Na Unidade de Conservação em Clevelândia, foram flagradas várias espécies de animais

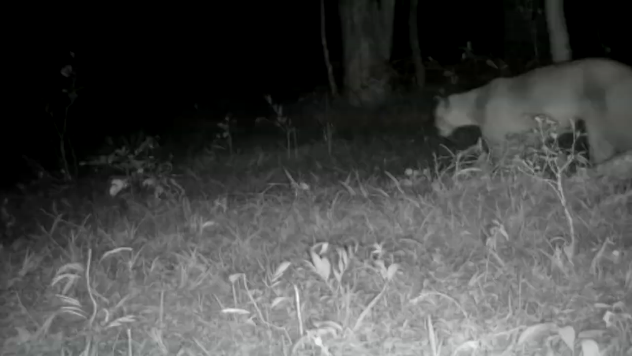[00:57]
Um puma com color. Tem o nome popular de puma, leão baio, sussuarana e enfim,